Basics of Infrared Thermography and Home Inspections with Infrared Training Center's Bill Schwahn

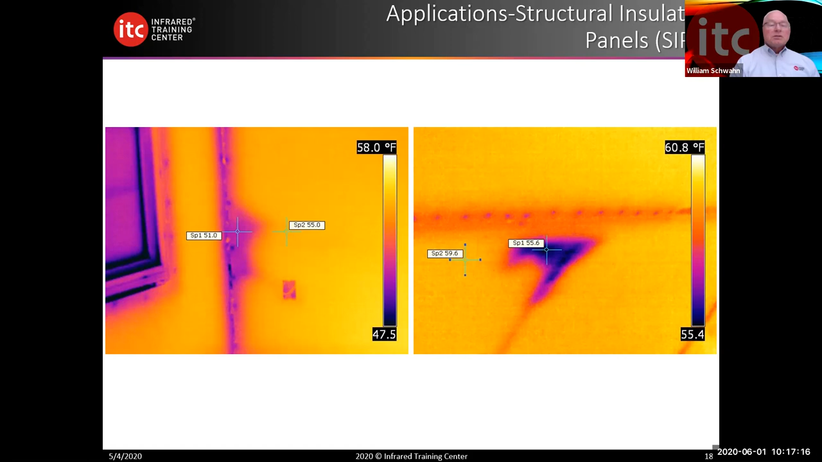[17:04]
And I was rather surprised the first time I seen a SIPs panel installation and the air leakage that had, that was occurring at certain locations. But just another application that you might consider. Of course, attic accesses are probably one of the weakest parts in any structure. The attic accesses typically doesn't receive the same amount of insulation as the rest of the attic. And depending on where you're living, what zone you're living in, and you can determine that by the International Energy Conservation Code, you need to apply the same type of insulation to the attic accesses as you would to the rest of the access.
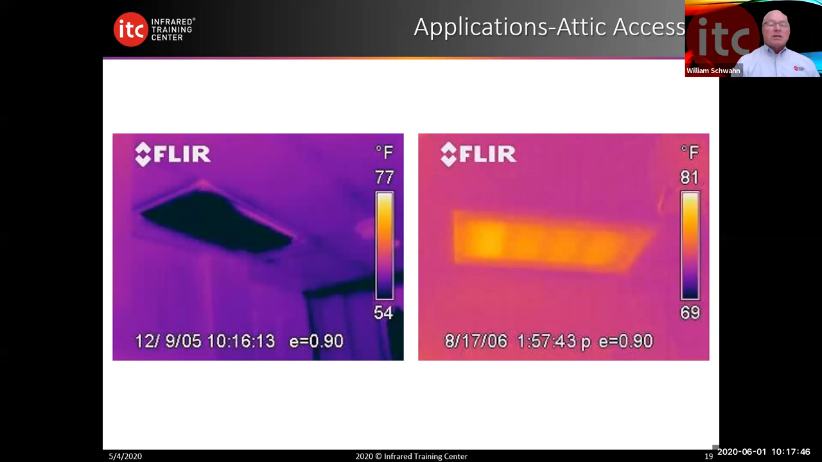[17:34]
And there's different ways to do that. But this is a great area of heat loss in many structures. And many of you may or may have not have seen this, but this is just a general graph that's been around for quite a while.
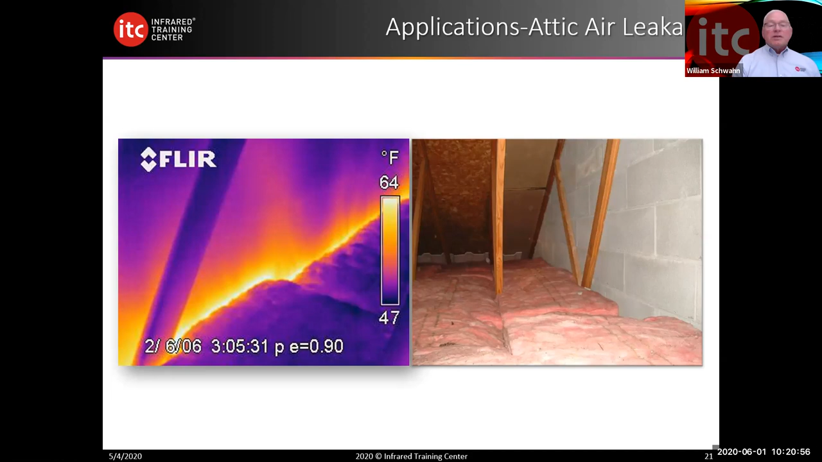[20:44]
On screen: scale top 64°F, scale bottom 47°F
So again, never be able to see this with your, with a human eye. But by identifying air leakage or air exfiltration, you're able to identify a lot of these areas quite simply. This is kind of a different image too. This is a half wall basement that is half concrete and half frame structure. And air leakage is coming from where the frame structure meets the vertical sidewall. This is another common complaint that I heard or had when I was in the property inspection business is the basement is always cold and I can't figure out where the air is coming from.
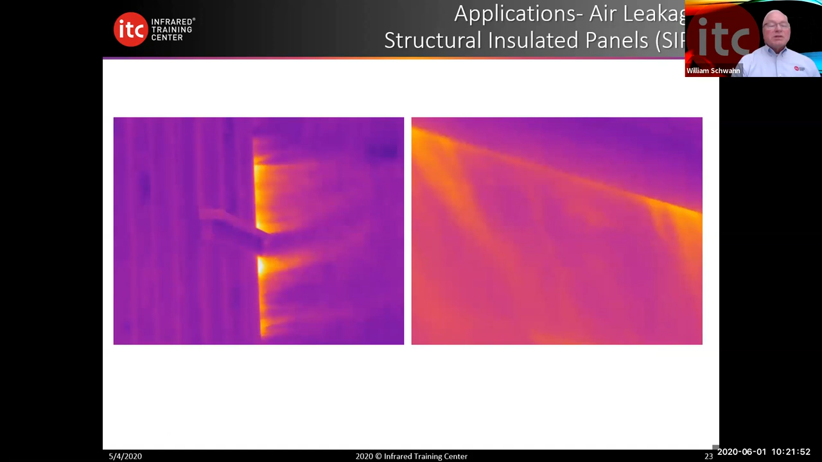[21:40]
So significant air infiltration like this can really change the interior of the living and cause some discomfort for our occupant or our clients. This was a access door to a upper level, vaulted ceiling area. This was an access door or storage area where the door simply didn't get insulated and did not get sealed. And again, it looks extreme, but really this was not with a blower door. Again, we didn't depressurize the structure in this image. This was just natural air
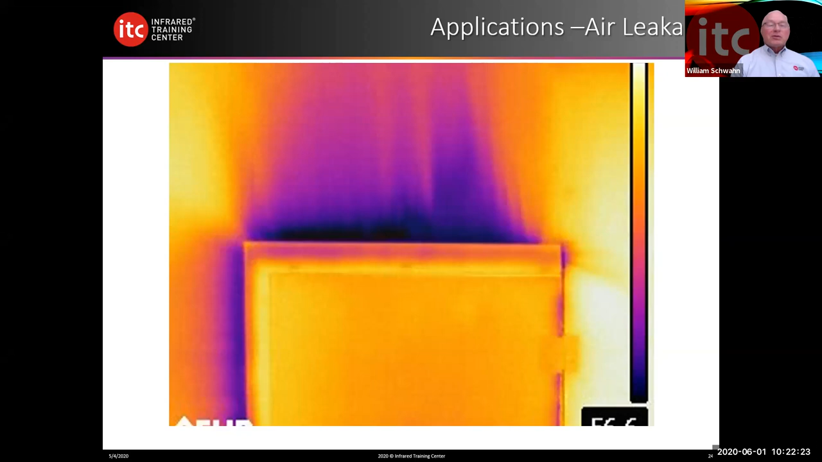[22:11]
infiltration from the attic area. You can get air infiltration and exfiltration from a lot of different areas, ceiling lights, outlets.
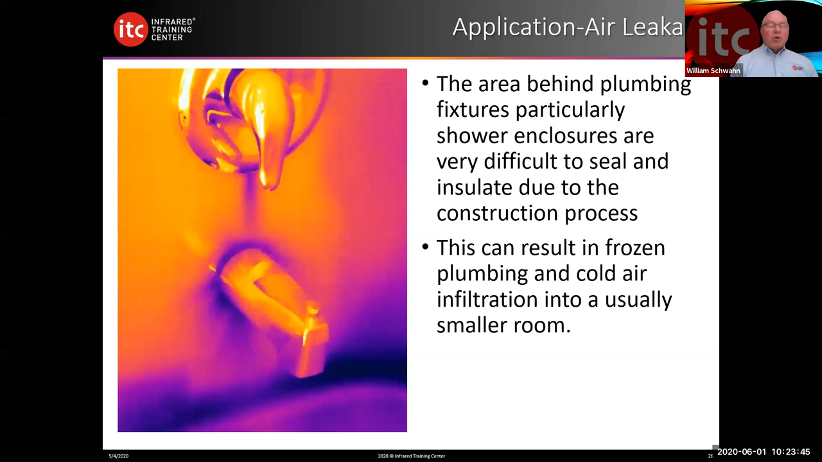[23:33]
So you feel and you notice that the floors are cold really quickly. There's also air infiltration where the tub met the floor. So when the individual walked into the room, they could feel the floor was significantly colder than other areas of the home. And it's just from air infiltration. Several years ago, I wrote a white paper, and it's called Building Thermal Envelope Commissioning with Thermography. The reason that I mentioned this is that this was a very large part of not only my home inspection business, but also of my
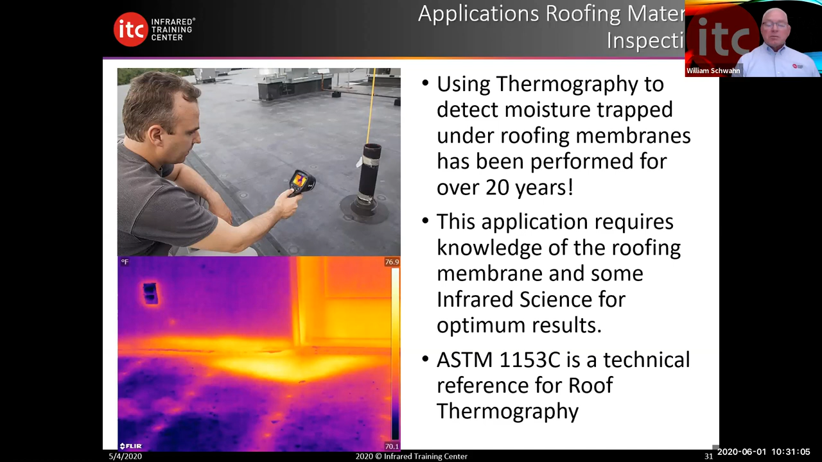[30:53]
They love this technology, didn't want to invest in it, but were happy to hire me to do it. So this is another opportunity for us as property inspectors. And Bill. Yes. You're mentioning heat capacity. So when some, you know, if a home inspector is looking for moisture, which we love to look for, one of the things that's fairly not easy to find, but the heat capacity of water makes it a lot fun, a very fun to find for a home inspector who holds an infrared camera in his or her hand.
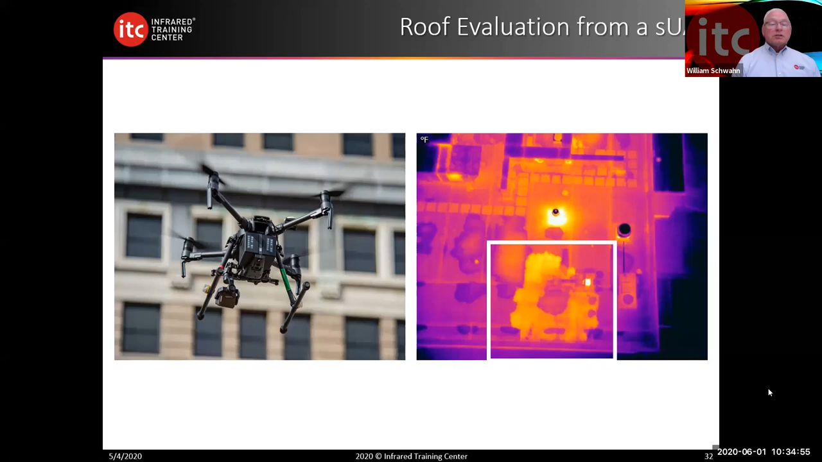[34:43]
We can do it faster. We can cover broader areas. And roofers are really looking for people that know and understand how to do this practice. Another inside moisture. Again, what we're looking at here is evaporation. So evaporation cools the surface. Condensation warms the surface. So moving that air creates my delta T, as Ben mentioned,
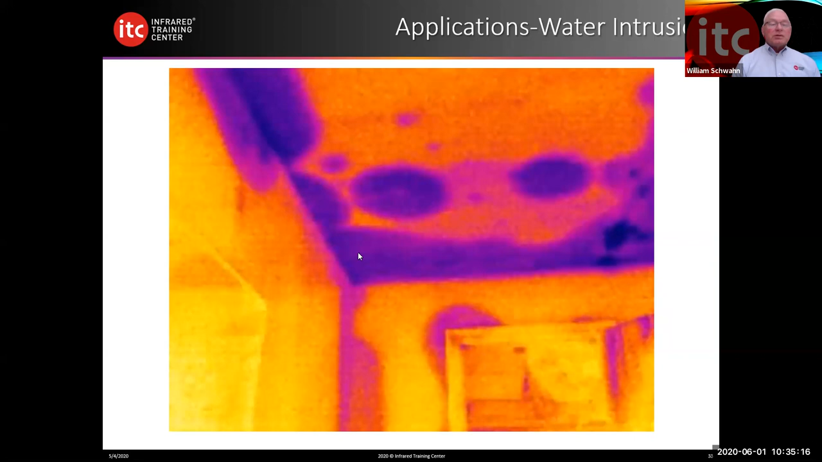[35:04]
and it allows me to see with more definition where the water might be. Just another image here of a moisture intrusion in the ceiling from an upper level apartment that kind of flooded. I like it when people say it's a minor flood. There's no such thing as a minor flood. If it's a flood, it's a flood, is my opinion.
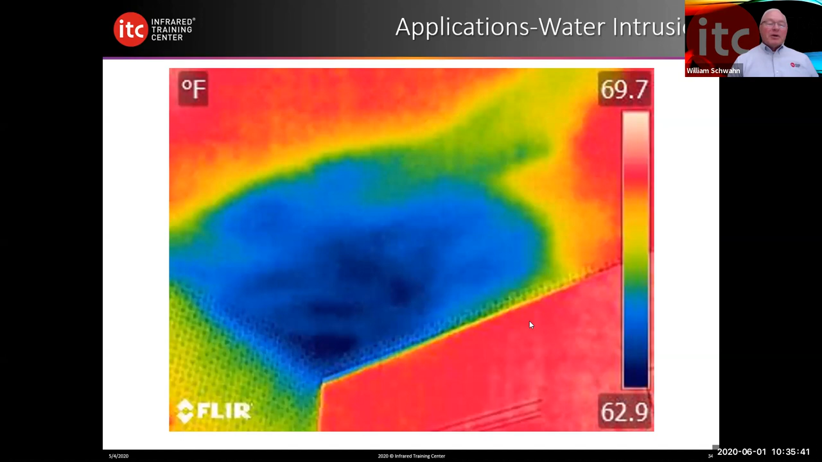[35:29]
On screen: scale top 69.7°F, scale bottom 62.9°F
But IR is going to let you see to the degree. How far did that moisture really move? It even works at the exterior of the building if the conditions are correct. This is a leaking wash machine valve at a second-story apartment that obviously has traveled down through the inside
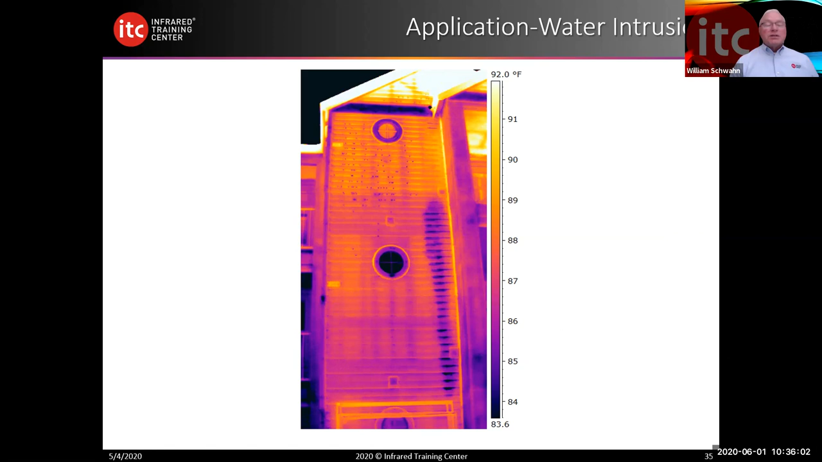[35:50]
On screen: scale top 92.0°F
of the wall cavity and is visible from the outside as well. One of the things that we don't think about using IR for is plumbing. We have a plumbing trap or a plumbing area that has a blockage. Where's that blockage actually located? Is it down further up into the pipe or is it the bottom of the trap? This is real easy. And the reason it's easy is, again, this is qualitative.